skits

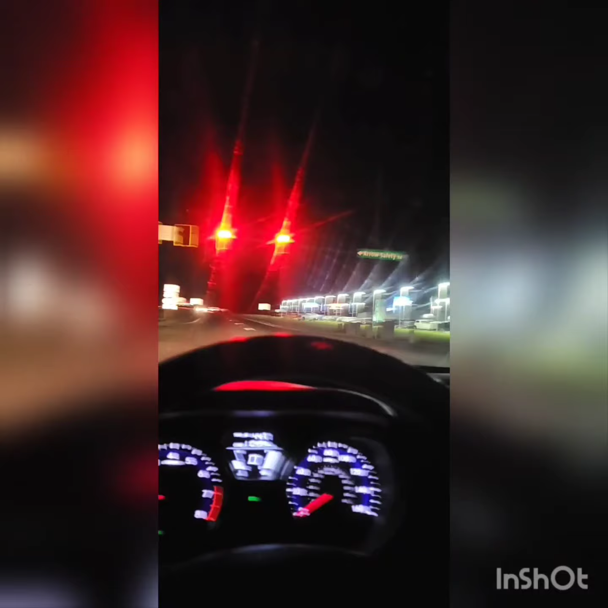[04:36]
I fucking hate that red light. Every damn night. Gets me. There's always someone right behind me.